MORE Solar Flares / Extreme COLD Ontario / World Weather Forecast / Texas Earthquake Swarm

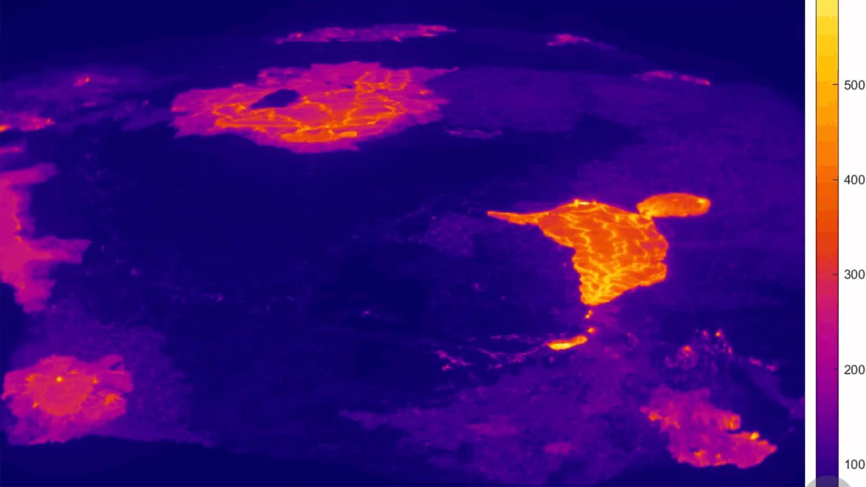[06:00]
there is a large cone that has developed, and we've got 1, 2, 3, 4 lava lakes that are active now. So, I myself, I am expecting this to erupt even further, and maybe fill up the lake even more.